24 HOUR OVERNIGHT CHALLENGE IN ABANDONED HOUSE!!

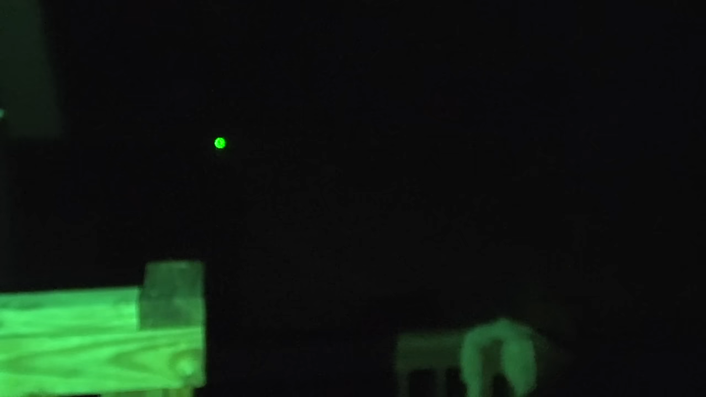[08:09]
Rohan, you see the green laser pointer? Follow the green laser pointer.
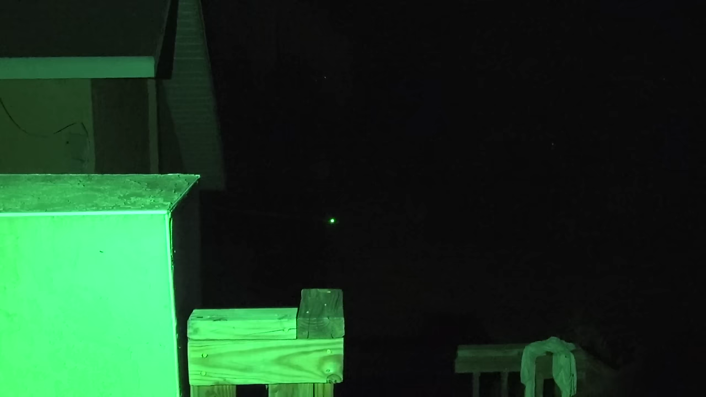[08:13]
Okay. I don't know if you can see. I can't even see Rohan, but I see the green laser pointer. Oh, there's Rohan, guys. Follow the green laser pointer, okay? Oh, he's got the golf club, this guys. Way.
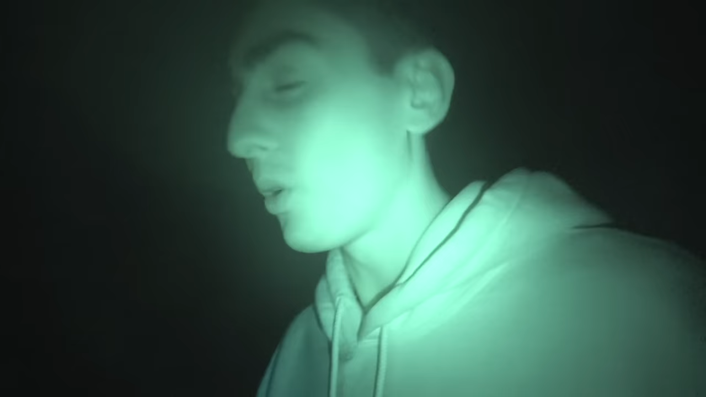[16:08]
Oh my gosh, I'm sketched out here. Guys, look at this. Oh my. It just falls off.
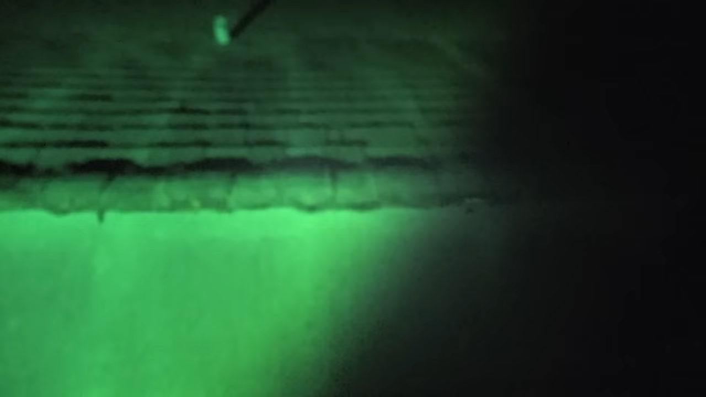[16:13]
Yo, guys, this side is super flat and then it goes straight down. I don't know if the angle is coming across my camera, but that's like super steep.
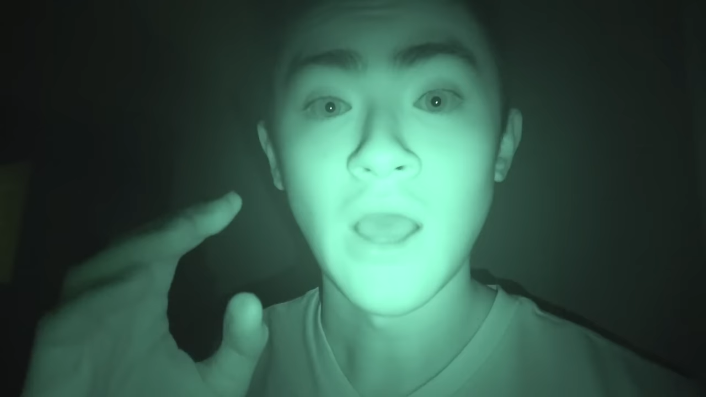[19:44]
I'm gonna be filming in night vision mode and I'm gonna try to get as close to Rohan as I can because it's hard to see with this camera. We're just gonna see what happens. All right, guys, let's go.